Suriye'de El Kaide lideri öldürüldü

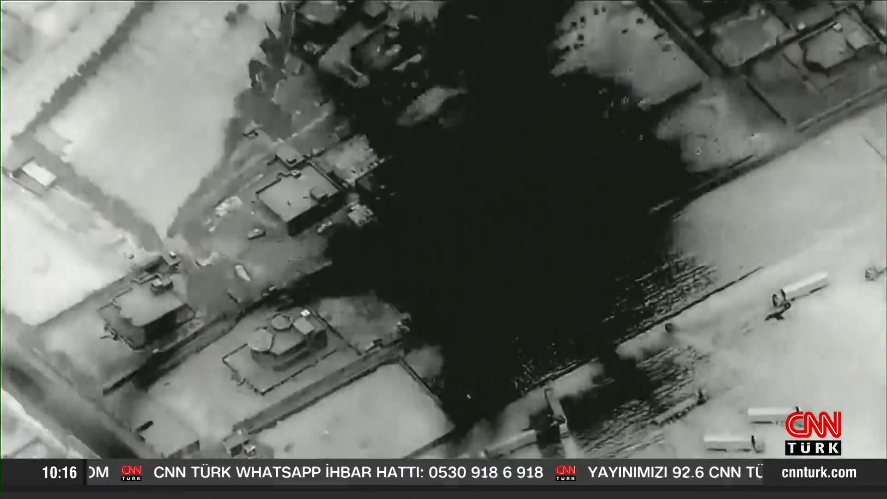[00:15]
Amerika Birleşik Devletleri Suriye'de Tel Abyad bölgesine hava saldırısı düzenledi.
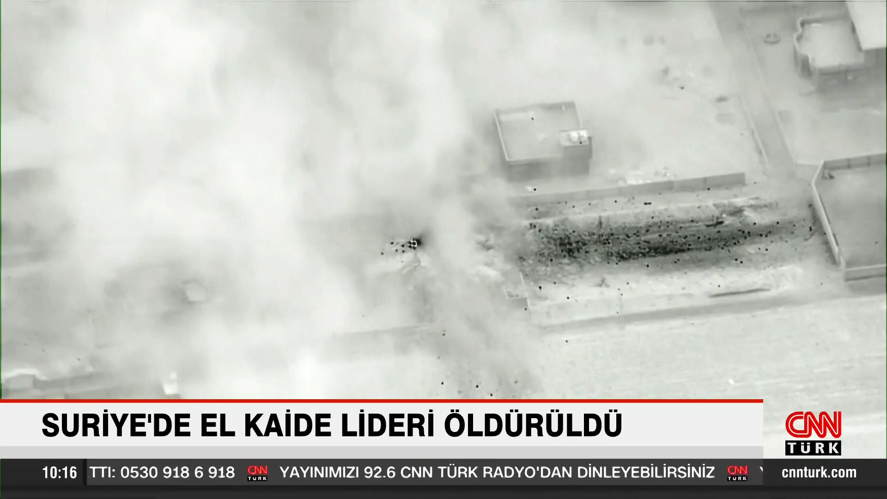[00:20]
Tel Abyad'ın Suluk Kasabası yakınlarında düzenlenen hava
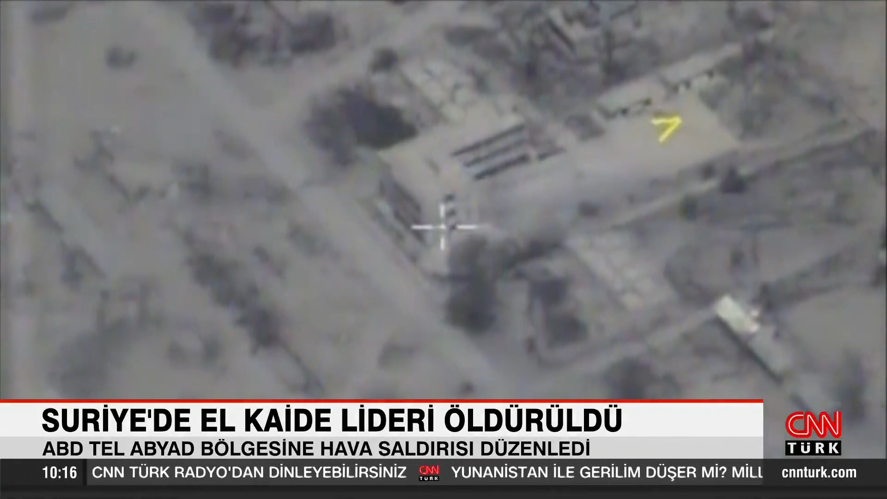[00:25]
saldırısında üst düzey El-Kaide'yle başlığından Abdülhamid El-Matar'ın öldürüldüğü duyuruldu.